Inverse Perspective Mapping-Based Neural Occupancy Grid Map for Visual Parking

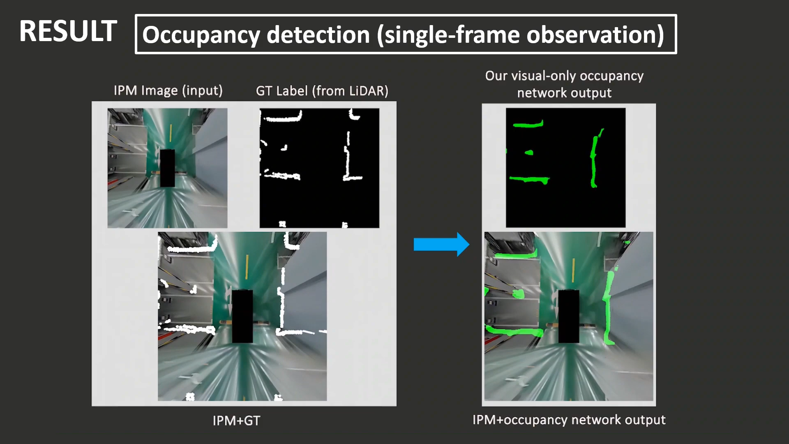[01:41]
We can see from the video the output of our occupancy net realized the same performance like LiDAR in parking scene.
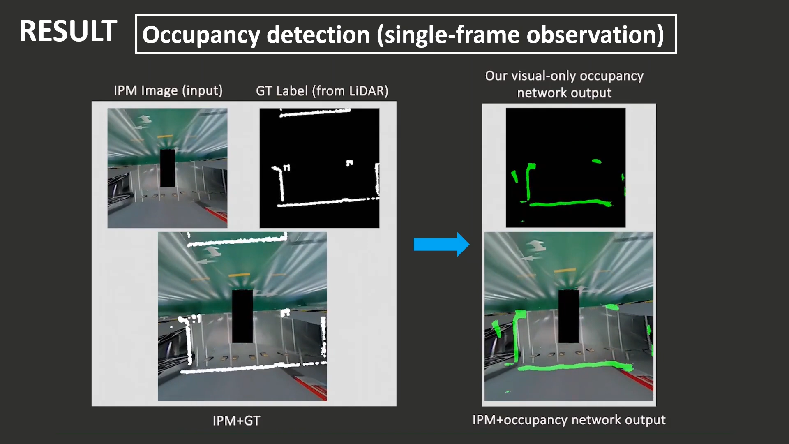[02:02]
We can see from the video the visual local OGM
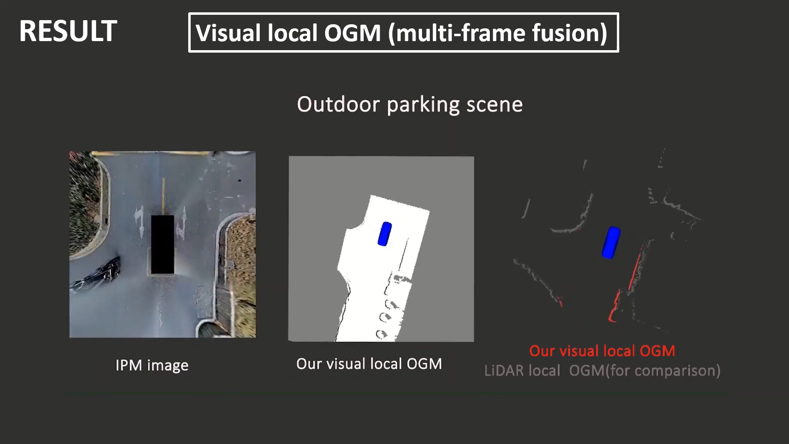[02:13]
can be built at a high frequency with the same performance performance as LiDAR OGM in different scenes.